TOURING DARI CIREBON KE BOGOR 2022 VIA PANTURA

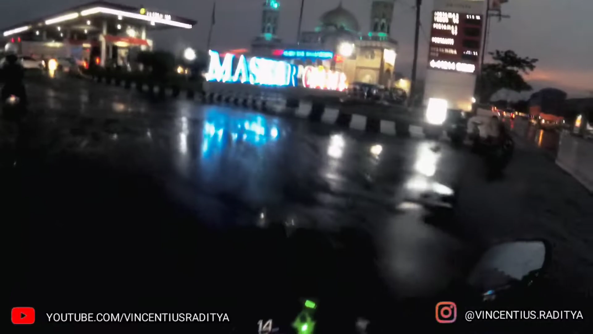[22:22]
Ini namanya Maskar Cibres dan ada Masjid Al Maskar Hasanuddin Cibres Subang.
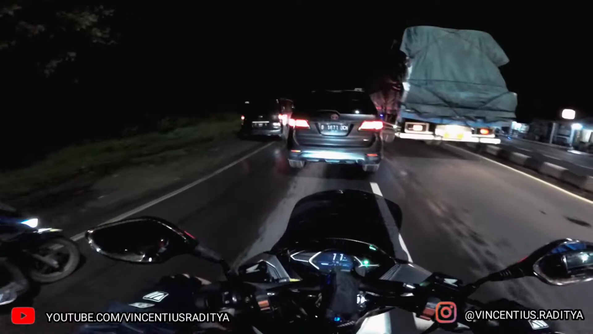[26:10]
Grand Mac yang tadi nyari dari kiri mau masuk kanan enggak dikasih sama Fortuner. Cakep.
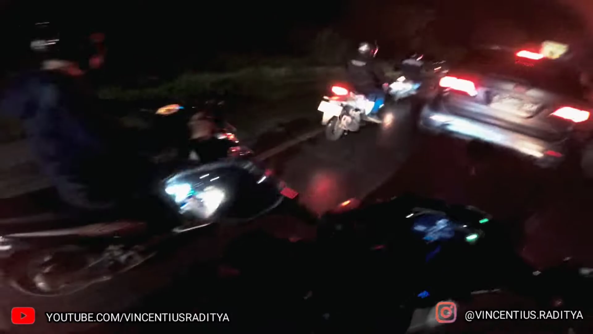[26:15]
Oh, Fortuner yang itu yang hitam ya? Heeh, cakep. Cakep, bro. Cakep. Biar ini dia nyalip. Biar nyasar sendiri.
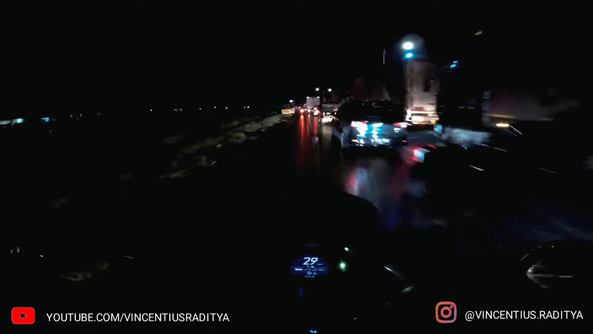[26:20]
Oh, ada perbaikan jalan, brother. Di depan. Oh, ada bacaan kurangnya. Ada pekerjaan jembatan.
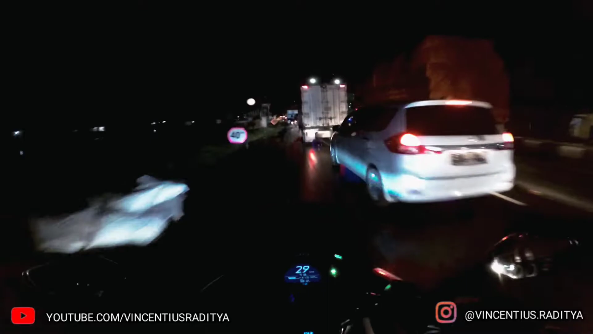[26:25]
Dan dari yang tadi pelang ada bacaan pekerjaan jembatan sudah mulai menyempit ya. Lu enggak mungkin bisa ambil kiri menurut gua.
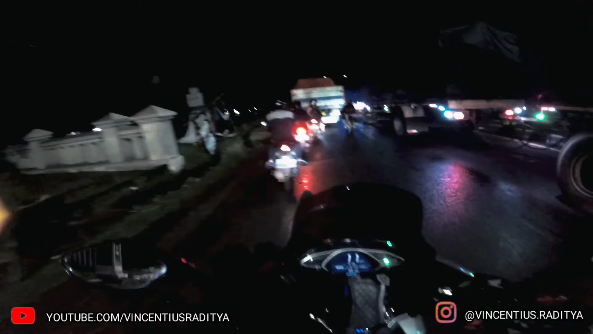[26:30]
Oke? Oke. Selamat datang di Kabupaten Karawang. Oh, kita sudah sampai Karawang. Emang ya? Iya, itu ada tadi. Oh, gua setelah pengerjaan apa? Yang pelang pekerjaan jembatan itu. Oh, oke. Gua enggak tahu gua enggak ada bacaan itu. Total trip dari Cirebon atau dari Shell ke Sambi Cirebon itu 1:30 kita jalan.
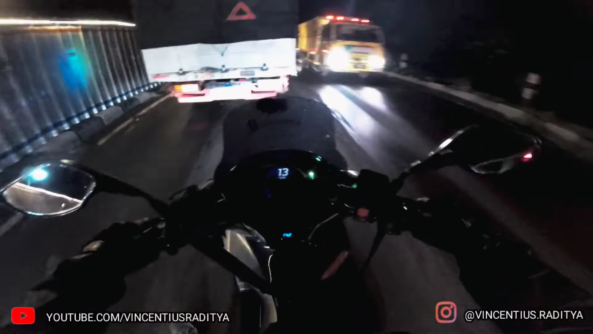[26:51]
Sekarang udah 7:30. It means sudah 7 jam perjalanan. Capek pasti ada, tapi tetap enjoy kalau gua. Kalau Dani? Merasa tidak menyangka 7 jam sudah sejauh itu. Yoi. Cuman memang kita banyak tersendat karena ada banyak perbaikan jalan, lalu ada hujan angin bisa dibilang.
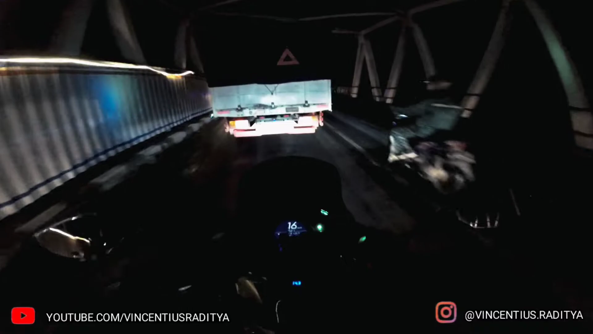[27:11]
Ada hujan angin yang memaksa kita untuk berhenti daripada kenapa-napa? Ya karena menurut gua adalah udah hujan deras plus angin aja horor nih, hujan deras plus angin plus angin pantura. Petir. Wah, plus petir. Wah, udah. Gua memilih untuk kayaknya enggak, mendingan gua diam aja deh. Tuh, udah agak redaan baru jalan. Yoi. Jalan sudah mulai normal lagi. Oke. Dan posisi Dan? Posisi masih di belakang Pak Kijo. Yang pakai terpal kuning, terpal oranye. Oke, gua udah sampai di SPBU besar ya. SPBU saya sebelah kiri apa kanan?
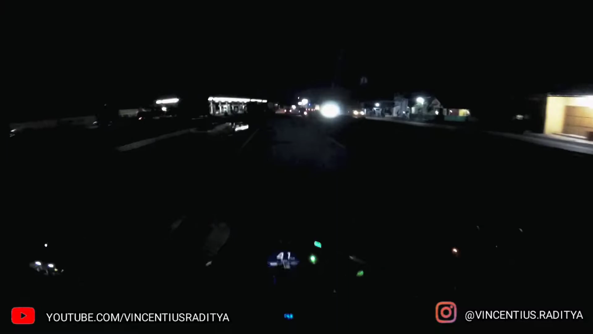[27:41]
Sebelah kiri. Gua berhenti dulu deh. Gua Iya, gua lihat pada SPBU-nya. Oke. Oh, udah ada SPBU-nya. Udah. Oh. Jalan. Di copy. Itu sialnya di Pantura ya, Daerah Kerawang kayaknya. Gua enggak tahu di mana ya, makanya. Masih jalurannya Pantura juga. Iya, nanti kalau ketemu yang benar-benar berhenti bukan filteringnya baru mau gua cek. Waduh.
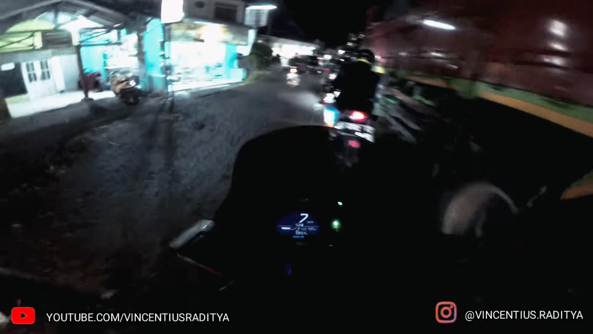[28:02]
Karena seingat gua tadi sih belum gua pencet start ya, baru gua pantau doang. Oh iya. Berenang di kolam cetek. Berapa nih sekarang harganya ya? Apaan? Kolam cetek. Gak tau lah. Oh gak tau ya. Gue belum pernah. Oh kirain tuh tahu Dan. Tidak. Oh. Gue cuma nanya doang Dan, jangan emosi. Tidak tahu dan tidak akan pernah tahu kayaknya. Kecuali ada yang mau ngasih tahu.
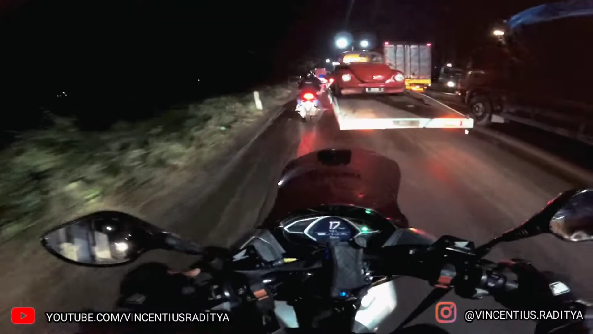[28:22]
Ya, kecuali ada yang ngasih tahu. Atau lu first impression, test ride review. Oh tidak. Penyempitan jalan lagi, penyempitan ke sebelah kiri.